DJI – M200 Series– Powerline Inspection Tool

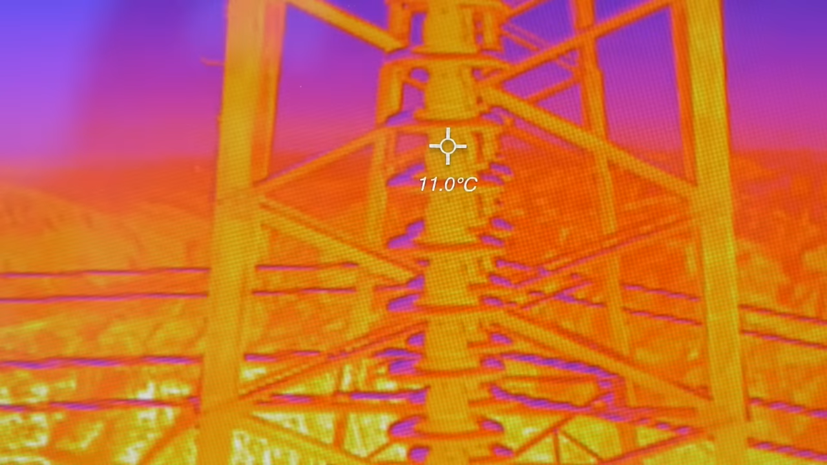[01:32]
On screen: spot 11.0°C
pilots can now fly two cameras at the same time and switch between visual or thermal imaging in real time to identify and locate faults.